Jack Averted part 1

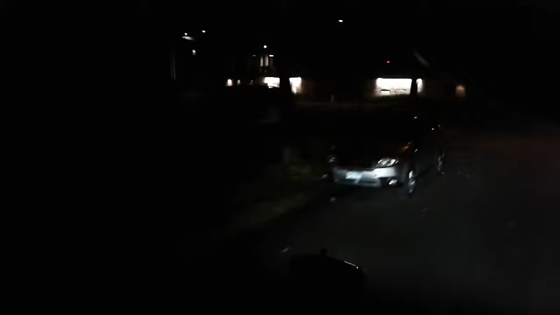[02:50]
slash business district basically it's all business and then there's people
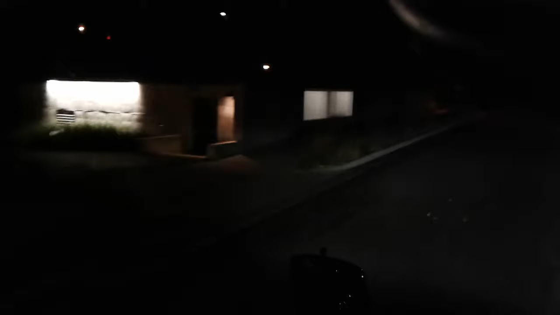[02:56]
sitting down over there that are homeless on the back of that side of that building
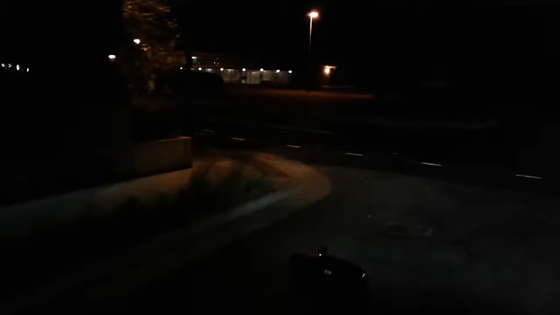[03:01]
anyways so yeah that was a jack waiting to happen haha how about that one I'll put this up there and jack averted so yeah I'm always gonna let this ride and I'll cut this video when I get out
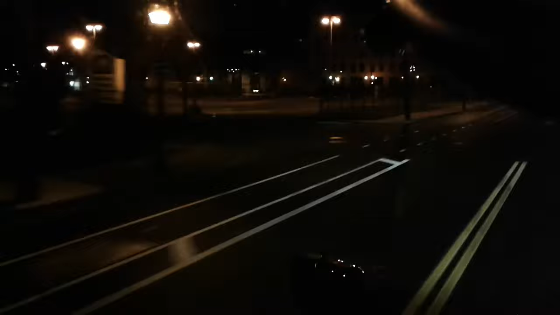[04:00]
his car well then he wants to act like he's you know he actually he had the lights off everything off sitting in a car okay like nothing's happening uh
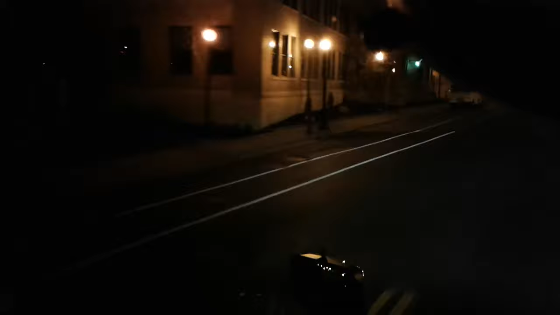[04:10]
and like like it's just a car that's been abandoned okay turn right onto West Lindale Avenue North nothing so and y'all can see right now there was a park bench over there to the right that I done went past I'm gonna pull my valves so I'm not